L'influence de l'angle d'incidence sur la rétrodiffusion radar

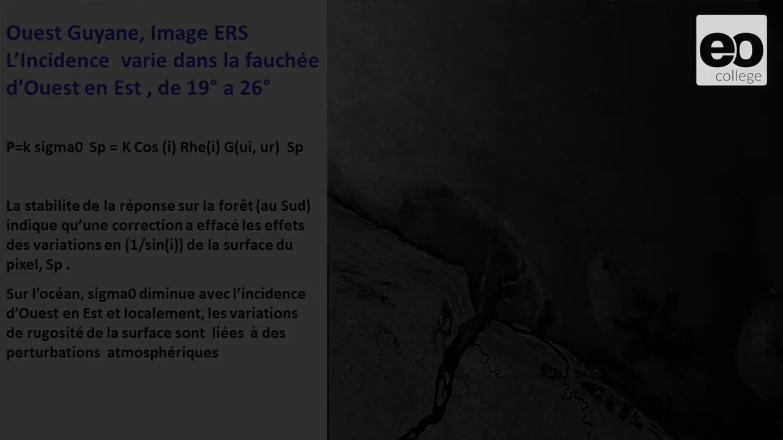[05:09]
A gauche, vous avez une image ERS, l'angle d'incidence variant de 19 à 26 degrés. Vous avez de l'océan et vous avez de la forêt. Alors, on va supposer qu'une correction de l'image a été faite pour faire en sorte que sur la forêt, la réponse soit uniforme. Alors, ce n'est pas une grosse correction. On peut imaginer qu'elle ait été faite quand même. On voit que, puisque le sol est plat, la surface du pixel est constante.
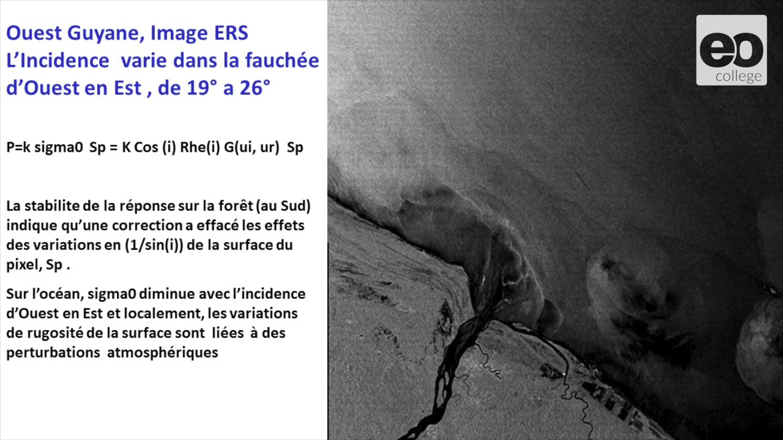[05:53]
Et en gros, sur la forêt, on a une réponse qui caractérise un sigma0 constant. Par contre, si on regarde sur la mer, on voit que le sigma0 est plus élevé ici, à 19 degrés qu'à 26 degrés. On a une baisse assez significative du sigma0 avec l'incidence. C'est une propriété assez classique.
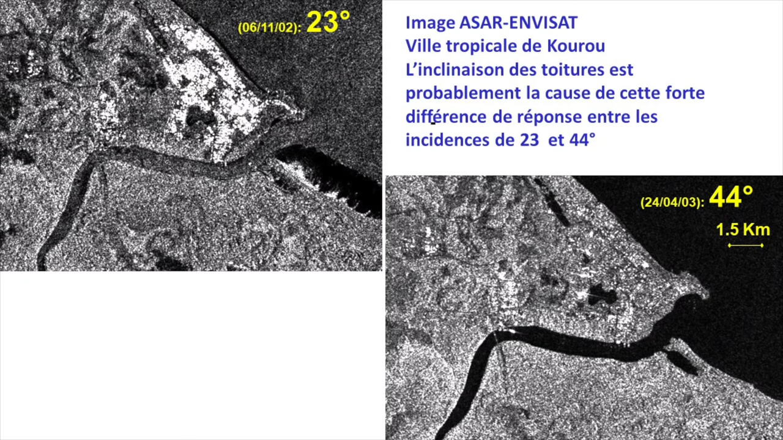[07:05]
La ville apparaît peu. et si vous passez à 23 degrés d'incidence, d'un seul coup, un certain nombre d'immeubles apparaissent comme des tâches claires. Comment est-ce qu'on peut interpréter ça ? L'interprétation simple qui est a priori valable sur cette région, c'est que vous avez des bâtiments,